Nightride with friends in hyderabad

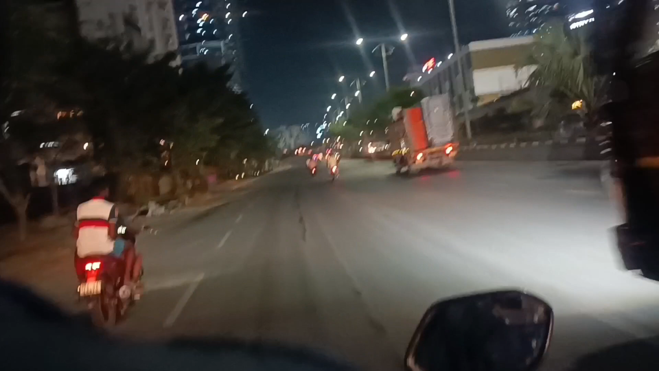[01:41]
అక్కడ ఉన్నది బిల్డింగ్ ఒకటి టీ హబ్ అని మొత్తం లైటింగ్స్ ఉంటాయి చూడు పమ్ముందు పదా ఇంకా ఉంది పదా అరే 12 గంటలు నిద్రపోకుండా ఏం చేస్తున్నారు రోడ్ల మీద టీఎస్
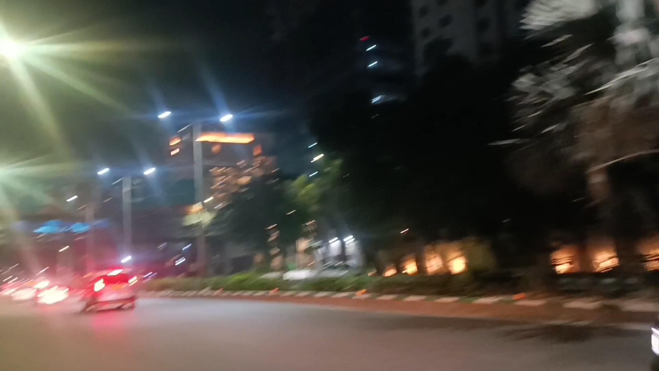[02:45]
అరే యూటర్న్ అన్ని క్లోజ్ చేసినారా ఏమైందో అన్ని యూటర్న్ క్లోజ్ చేసిర్రా ఇప్పుడు అక్కడ క్లోజ్ పోయిటాడు ఎట్లా పోతాడు
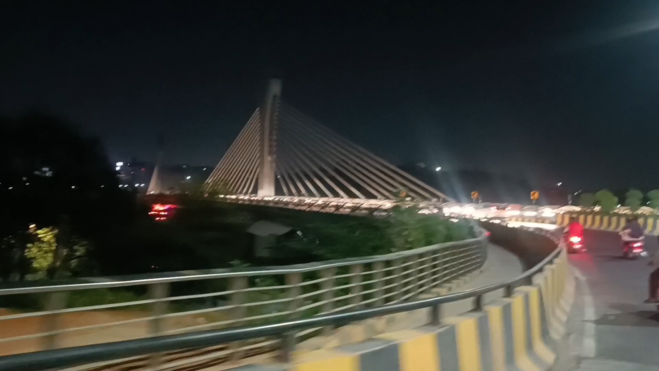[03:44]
చూడలేనా ఇండియన్ లైట్స్ రా నార్మల్ గా ఫుల్ వచ్చిన ఇండియన్ లైట్స్ లో
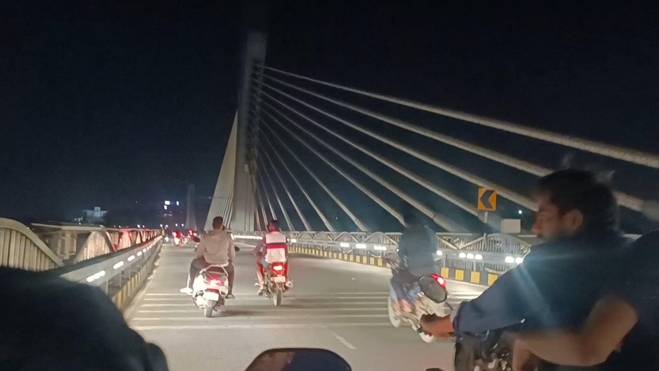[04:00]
వస్తా రా ట్రాఫిక్ గలీజ్ ఉంటావు రా